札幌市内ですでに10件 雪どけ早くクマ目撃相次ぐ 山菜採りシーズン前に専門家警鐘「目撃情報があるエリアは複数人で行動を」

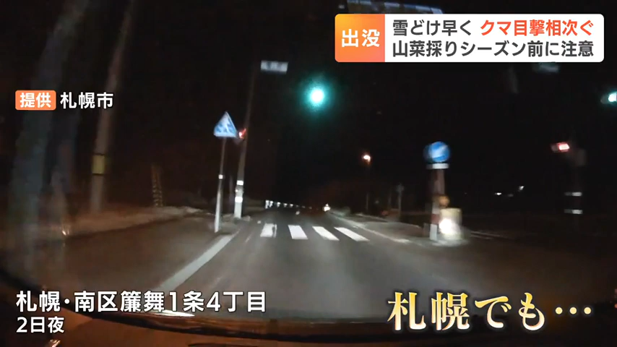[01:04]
熊だこれ。 2日夜、南区三住一条4丁目で